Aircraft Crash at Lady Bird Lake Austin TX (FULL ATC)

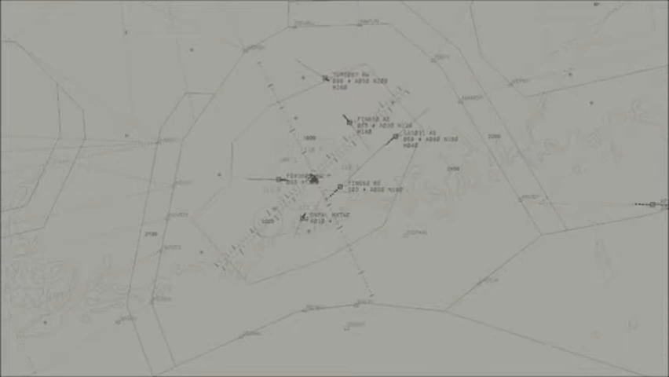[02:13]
3-1-0, I'm not in the airport inside 1-Tango Sierra. 1-Tango Sierra, clear the visual approach runway 1-3, contact San Marcos Tower 1-6, pulling day 2.0. Clear the visual 1-3, going to Tower 1-Tango Sierra, thanks for your help. Clear the visual. Sentar 2-4, Al Foxstruck, contact Houston Sentar 1-3-4.2. 1-3-4.2, 2-4, I don't know, Chuck.
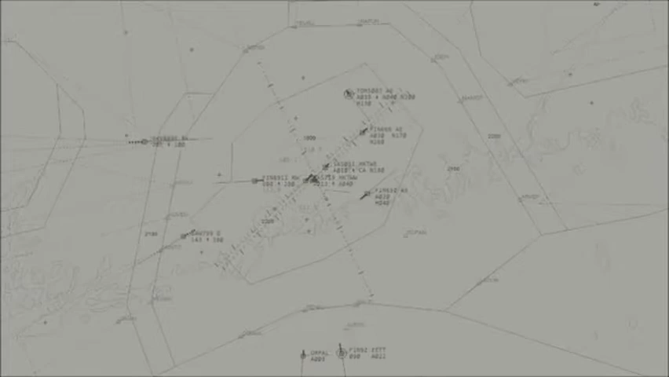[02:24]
United 571, turn right direct, payday. Right, sentar direct, payday, United 571. Austin approach, Austin approach, Station 8-5-4, Mayday, Mayday, Mayday, Mayday, I can smoke in the cockpit, request direct to Austin Washington airport. St-5-2-8-5-4, okay, you need to make an emergency landing here at Austin. 854, permanent. Okay. 854, then turn, if you're able to, turn right-hitting of 080. Right-turns are right, 080, Papua.
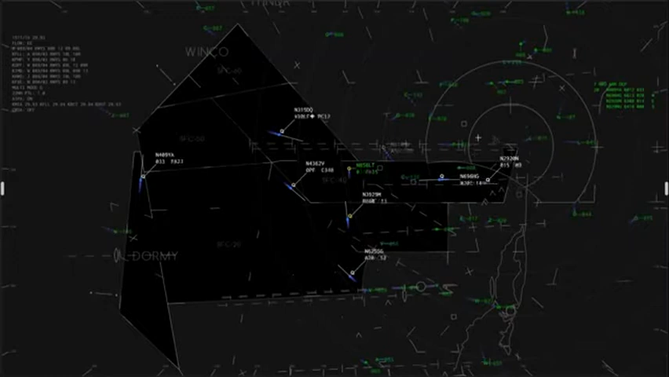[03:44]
All right, sir, I'm heading 060 right now, I can barely see inside this cockpit, and, uh, and, uh, when do you want me on heading 080? Okay, if you can barely see, that's fine, just stay, uh, keep your wings level, and just fly your present heading right now. 854, okay, see how we got side windows open now, my visibility is improved, I don't know what's going on here, but I got a real problem. American 533, contact Houston Center, 134.2. 34.2, American 533. 854, I got really high engine temperature, really hot temperature, this time for. Okay, the airport right now is 1 o'clock and about 4 miles, are you able to see it inside at all? 854, we're looking through, uh, not quite yet.
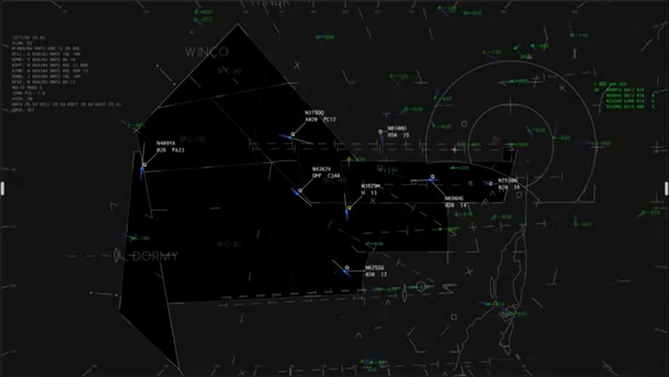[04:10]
Okay, right now your altitude looks like it's pretty good, the minimum vectoring altitude in the area is about 2,005,
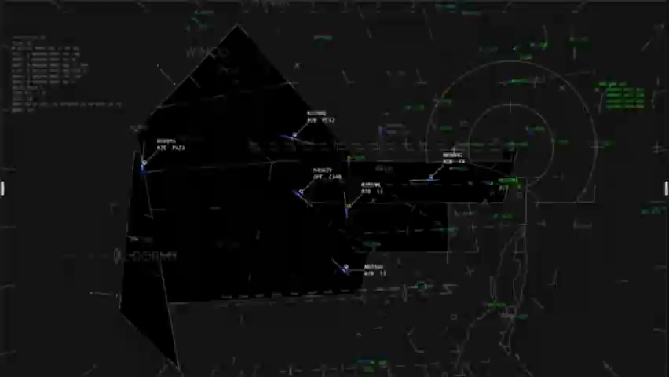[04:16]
which is continue your heading right now, and I'll point out the airport to you in just a moment, you're about 4 miles from the airport. 854, I got a little bit of visibility now, we're looking.